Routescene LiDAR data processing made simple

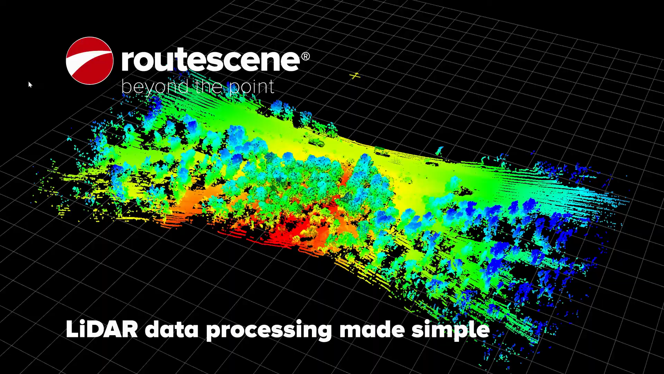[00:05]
The biggest challenge when performing any LiDAR survey is processing the data.
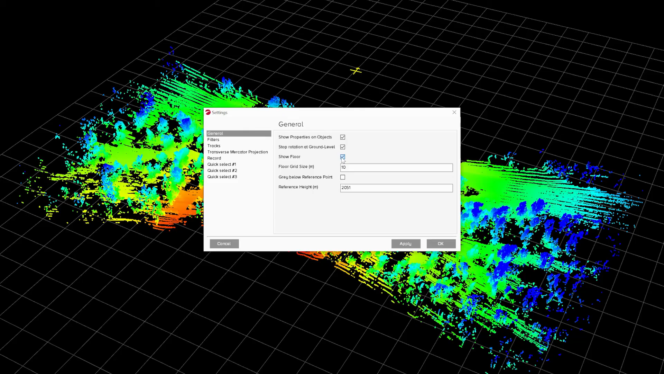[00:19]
With Rootscene post-processing software, we make processing LiDAR data simple for you.
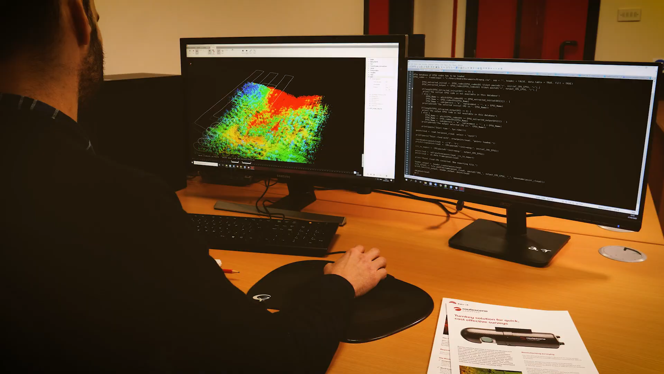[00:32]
You can process and instantly view your data to make sense of it all.
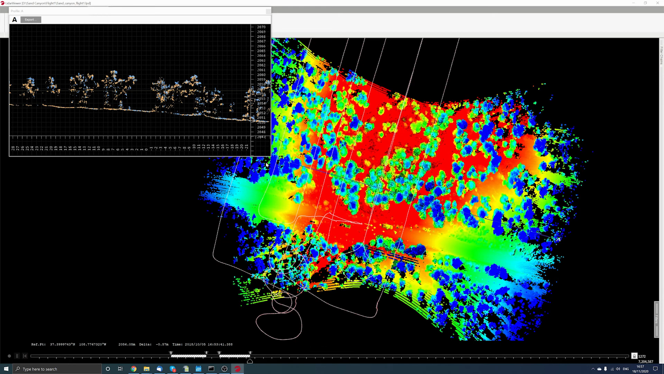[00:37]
First, you can choose how much of the survey you wish to process.
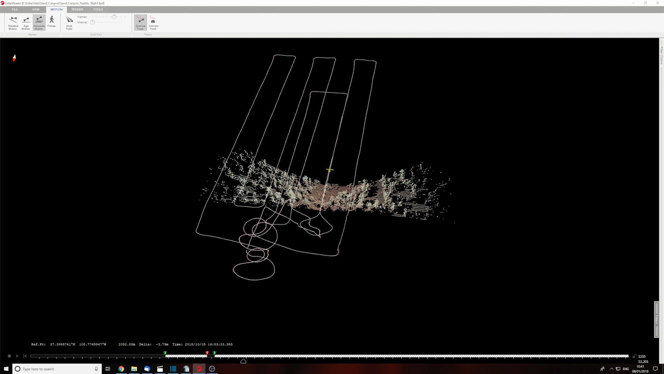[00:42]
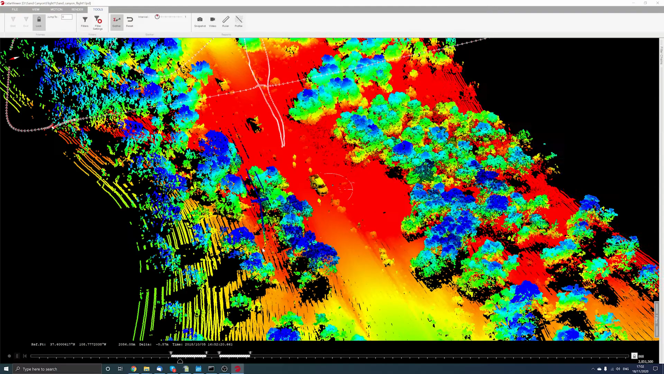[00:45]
It could be a single flight line or all the flight lines merged together. The choice is yours.
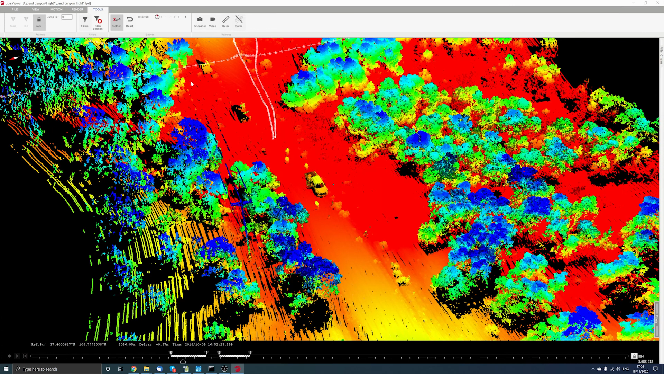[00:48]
Second, our software is equipped with over 30 pre-developed filters,
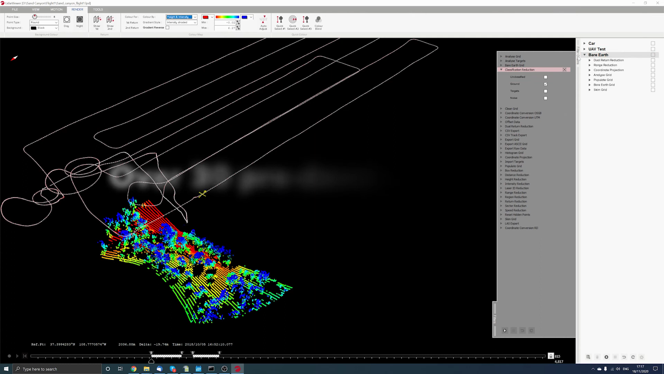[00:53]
so you can simply and easily process the data you have selected.
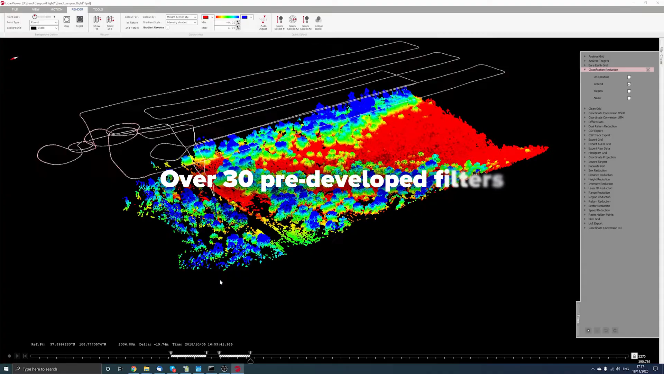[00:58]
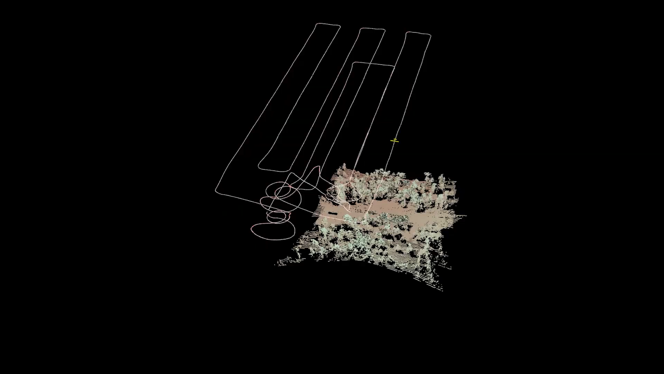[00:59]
These include simple filters, for example,
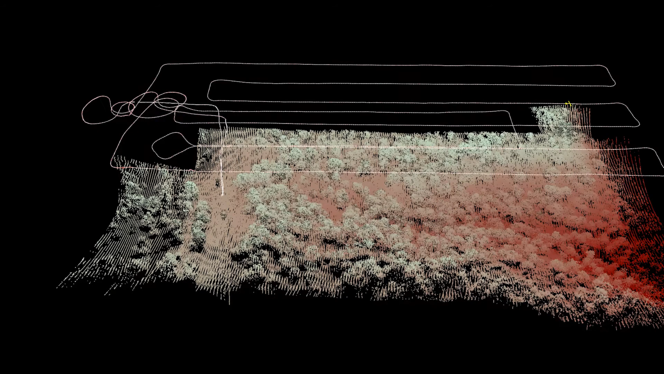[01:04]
to limit the laser range that you use,
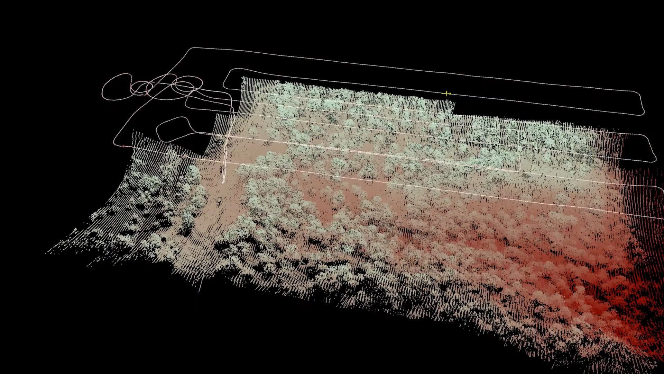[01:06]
to enable you to select a specific set of lasers,
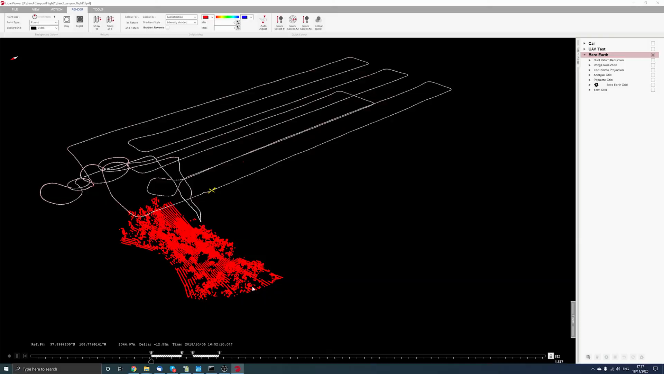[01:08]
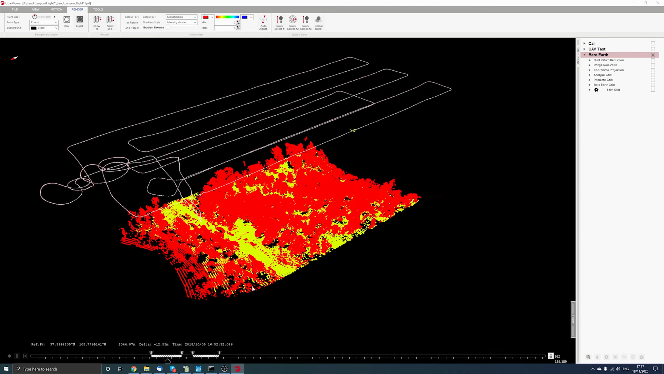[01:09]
and to remove noise, for instance due to rain or flying birds.
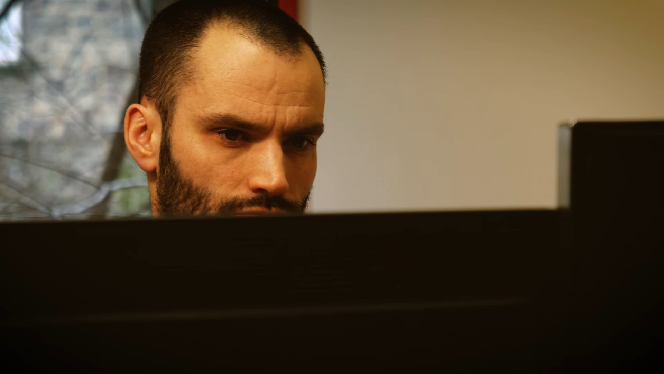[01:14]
Then there are more complex filters, such as coordinate conversion, so you can output the data in one of several popular coordinate projections,
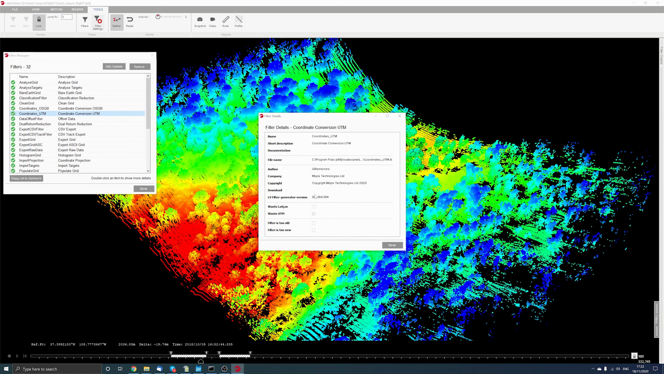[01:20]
and the Bare Earth tool,
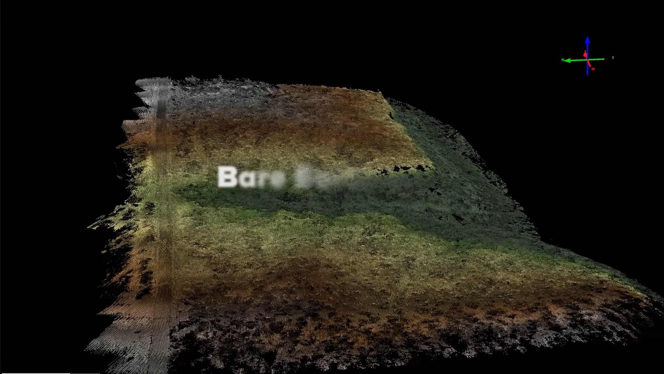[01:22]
which enables you to classify the ground and vegetation.
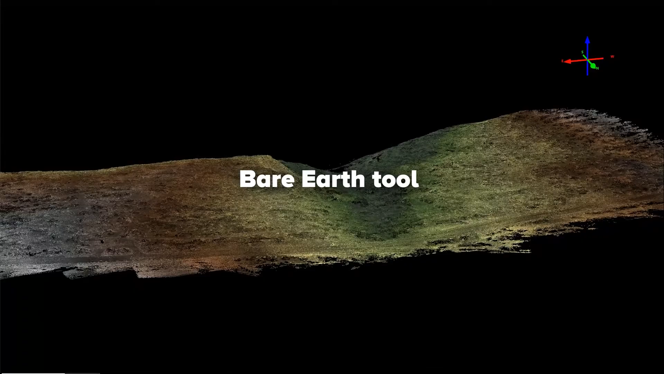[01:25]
Finally, there are output filters, so you can create your results to a variety of different formats.